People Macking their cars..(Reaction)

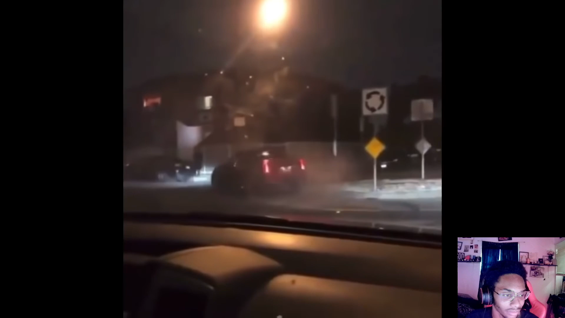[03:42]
This is very common in all street takeovers. People will sit here, go next to the closest curb, try to do that close drifting, you know, get as close to the crowd as possible, and then they underestimate how close that curb is. And most of the time, you get where that wheel just smacks it. And guess what? Your whole rear differential, gone. You might as well just throw the car away because they're going to write it off. And if you stole that car, you ain't getting away in it because... yeah. Oh shit.
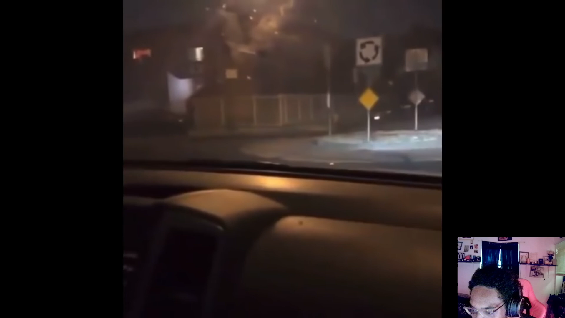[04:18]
Somehow he hit it just perfectly enough.